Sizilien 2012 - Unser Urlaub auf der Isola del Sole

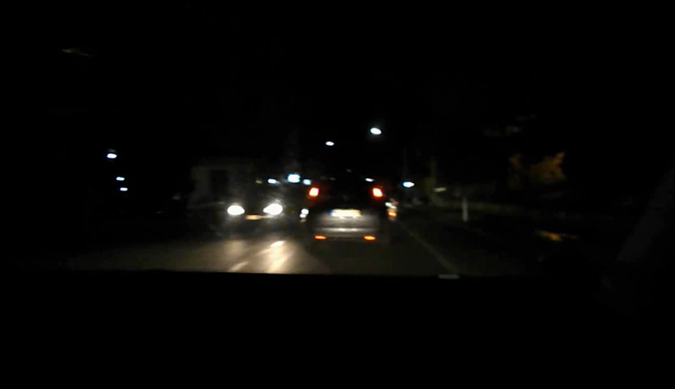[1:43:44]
So, jetzt ist früh morgens 5:30 in Aquedolci und wir fahren jetzt zurück nach Messina auf die Fähre und dann geht es Richtung Heimat und der Urlaub ist vorbei. Da sind wir wieder hier im Hafen von Messina und fahren mit der Fähre.